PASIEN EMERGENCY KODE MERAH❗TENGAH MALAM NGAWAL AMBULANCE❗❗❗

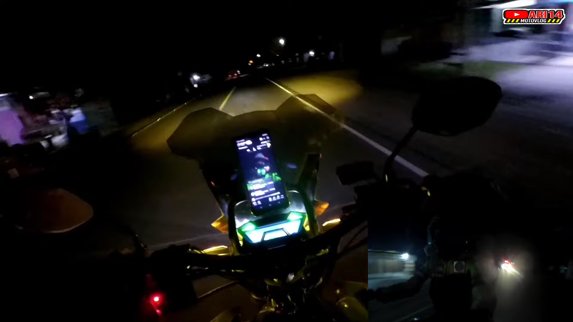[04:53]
Gue sampai di tim aja. Ya Ada CCTV kah dari rumah sakit RSUD Padang Pariaman? Enggak tahu saya. Enggak ada CCTV-nya, guys. Unit Omegi dikawal oleh Om Ari. Sudah melewati RSUD Malintang.